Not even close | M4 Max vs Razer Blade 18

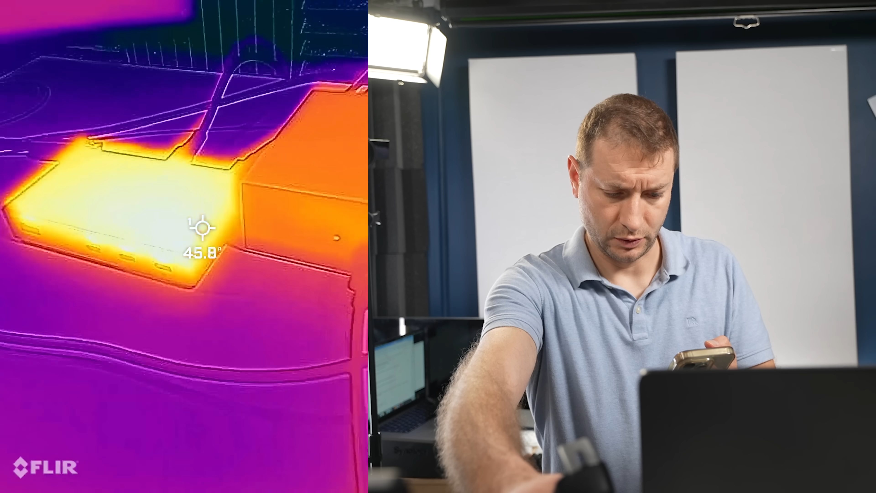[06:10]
the disc speed test is running and this is at 46 degrees that is pretty high uncomfortable
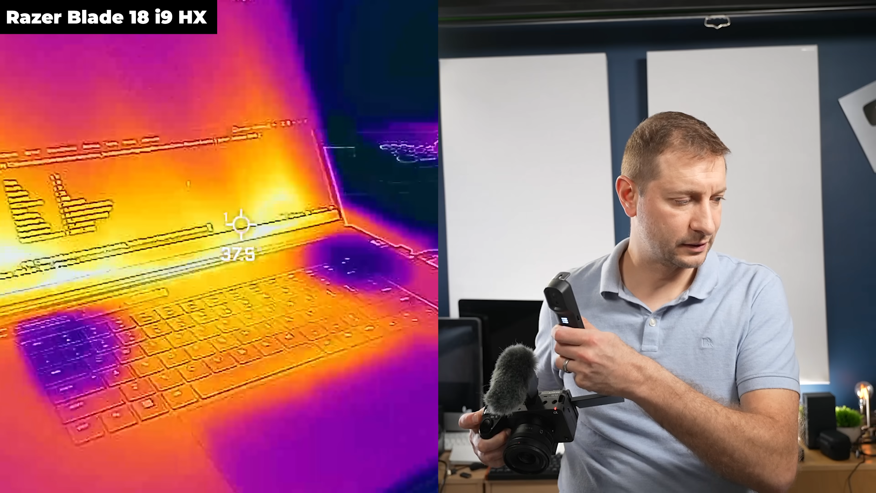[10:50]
not too bad we're at 40 degrees but that's because the test ended so soon what